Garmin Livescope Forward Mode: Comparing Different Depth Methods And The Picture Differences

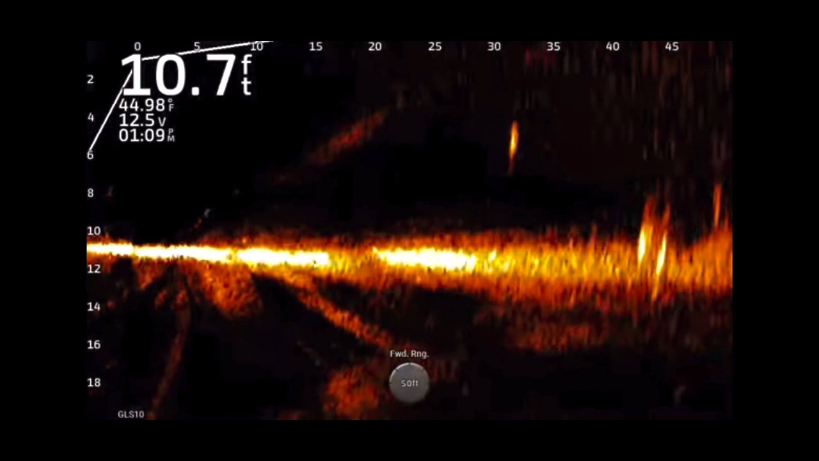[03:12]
On screen: depth 10.7 ft, water 44.98°F
i gotta say that uh i've been using this the last few weeks where i'm for example in 11 foot of water using the 20 foot setting and i'm 20 foot using 30 or even 40 and i'm telling you is increasing my visibility increasing my crispness on my picture guys thanks for watching